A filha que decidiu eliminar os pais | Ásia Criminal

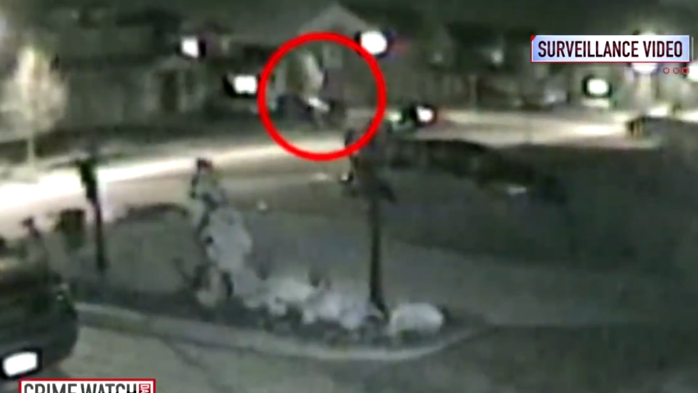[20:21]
Eles entraram na casa e saíram tranquilamente. Ou seja, eles tinham entrado na casa porque alguém tinha facilitado a entrada deles.